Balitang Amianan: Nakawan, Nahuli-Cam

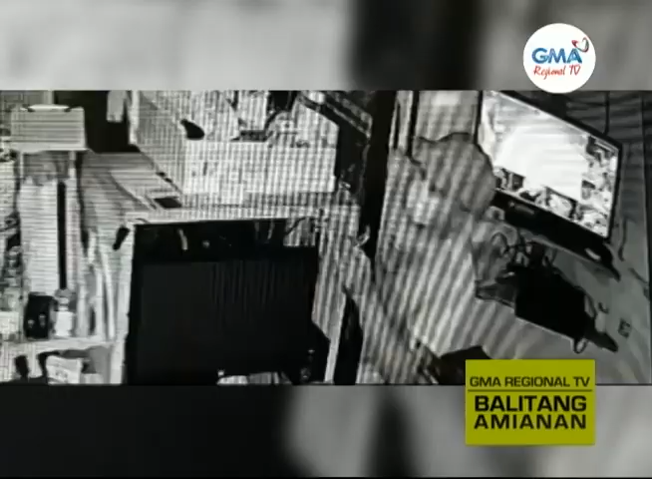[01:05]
ang pagnanakaw ng isang lalaki sa loob ng tindahan ng construction supplies sa Malasiki, Pangasinan. Nakuha ng lalaki ang cash, gadgets, ilang alahas na nasaigit 100,000 pesos ang halaga.
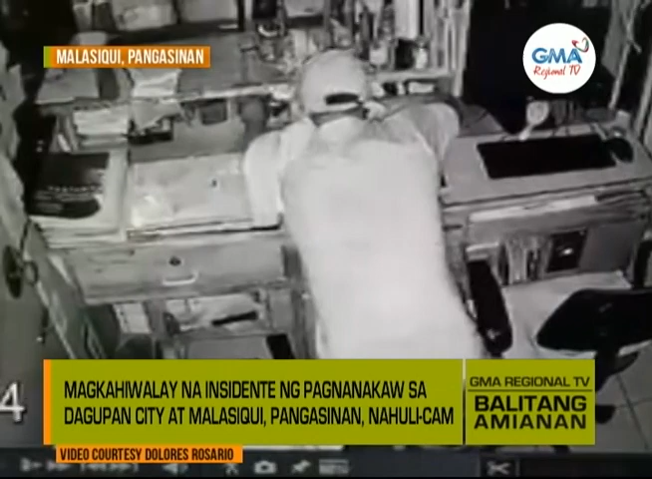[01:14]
Ang suspect natulog pa raw sa loob ng bodega bago siya tumakas kinabukasan.